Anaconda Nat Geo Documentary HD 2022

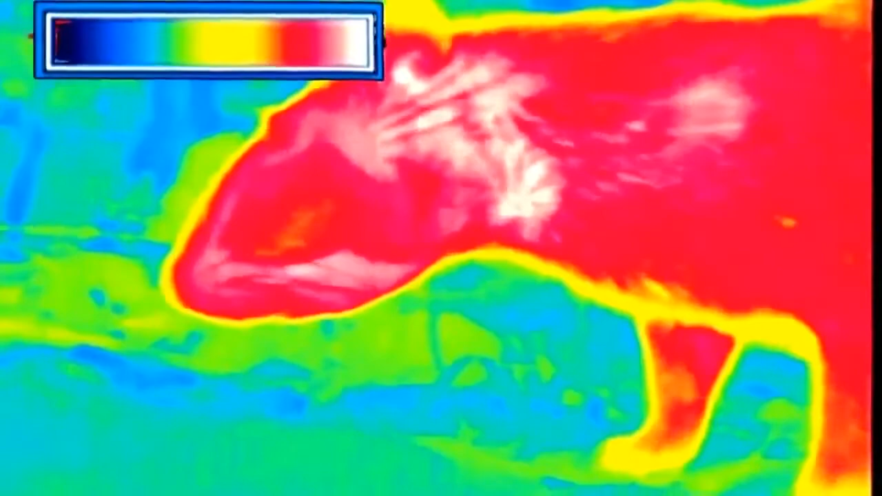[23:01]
Peut-être distingue-t-il le paca comme à travers une caméra infrarouge.